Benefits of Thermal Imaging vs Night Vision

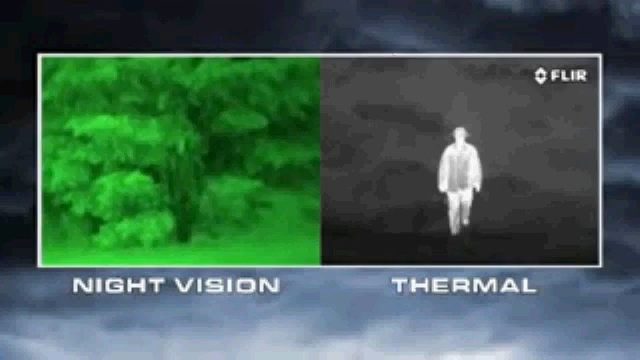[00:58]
Everything on Earth gives off heat and things like people, animals and car engines generate lots of heat.
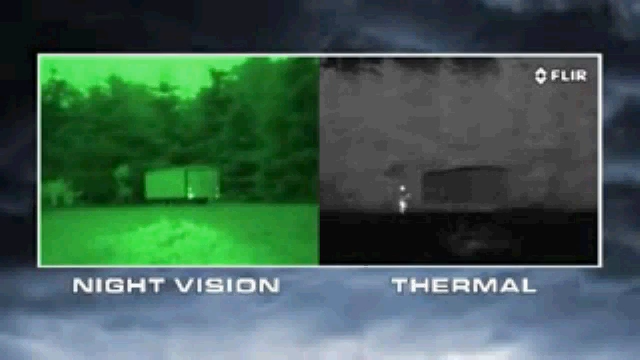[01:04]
So they're easy to see, even through camouflage. Atmospheric conditions like smoke, rain or fog reflect light, making night vision goggles and scopes even less effective. But thermal cameras see through these obscurances clearly.
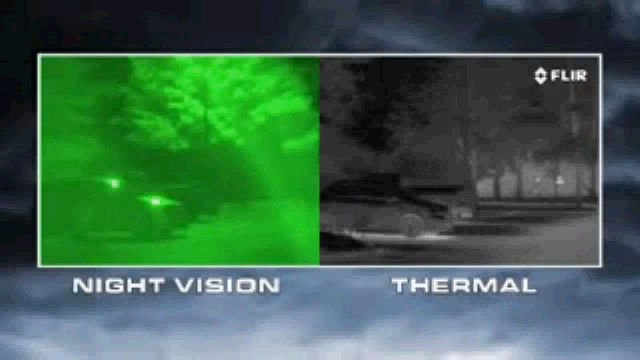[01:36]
If there's too much light, like from street lights, security lights or car headlights, they become oversaturated.
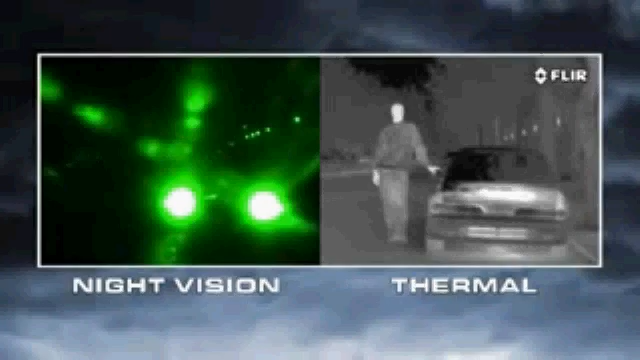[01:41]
Thermal cameras have none of these limitations.